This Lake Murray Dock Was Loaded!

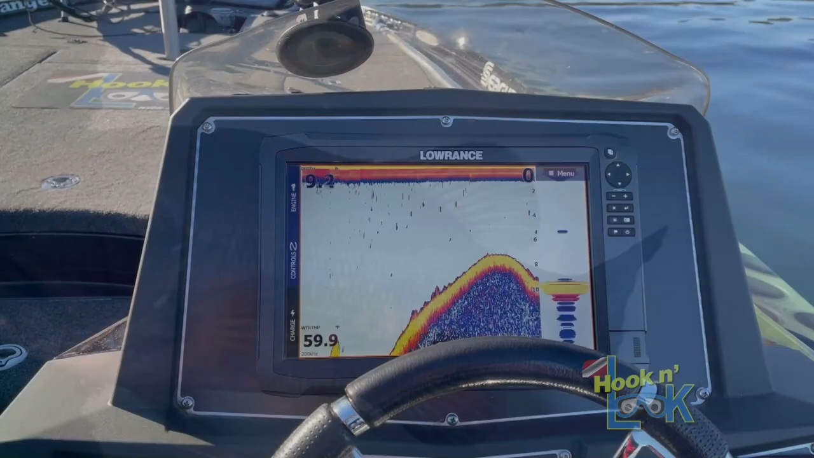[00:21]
Taking into consideration the recent rise in water temperature, I was hopeful that the bass had begun their migration shallow.